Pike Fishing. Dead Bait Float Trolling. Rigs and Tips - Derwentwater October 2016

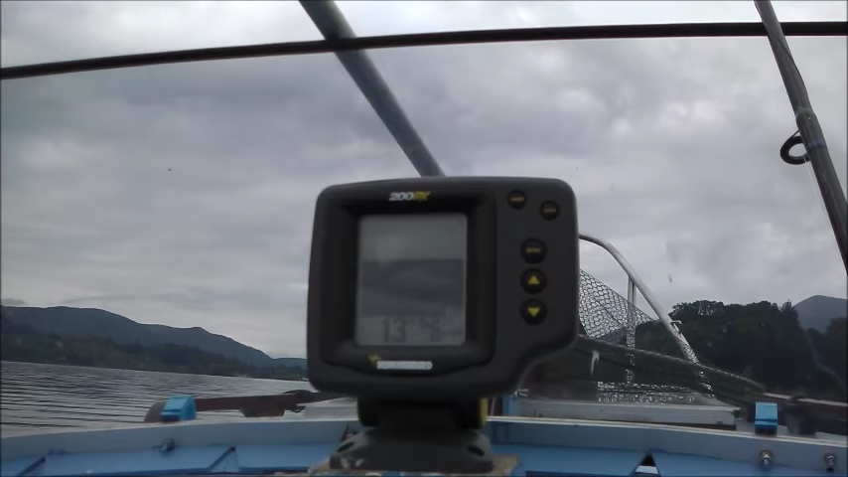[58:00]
But, again, the fish alarm is not going off. Not surprised, no fish in here. No, they come for a free lunch and fuck off!